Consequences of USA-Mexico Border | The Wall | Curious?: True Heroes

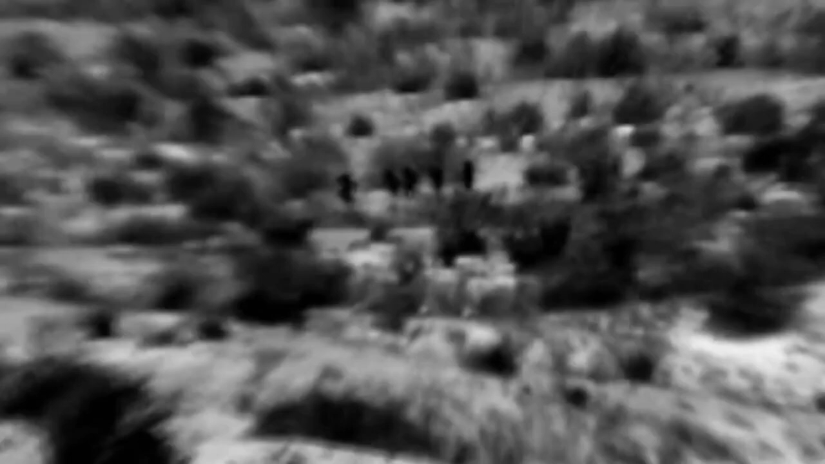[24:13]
That is when we used to pick up anywhere from 30 to over 100 a night coming up through these trees.
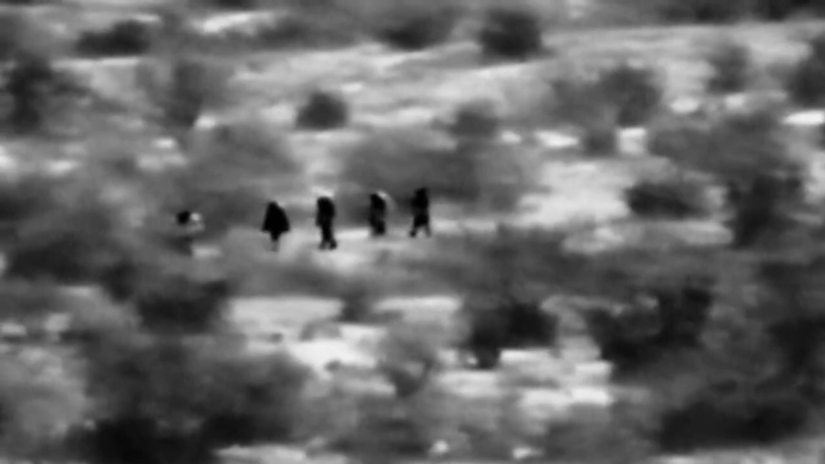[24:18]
I consider it my job to stop anybody coming across the property.